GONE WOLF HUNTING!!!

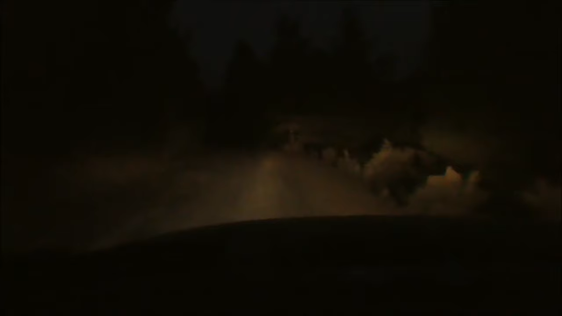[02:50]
This road is actually drivable now that they graded it from the logging. Before, man, those washboards try to throw you off the edge really easy. It'd be a pretty sunrise.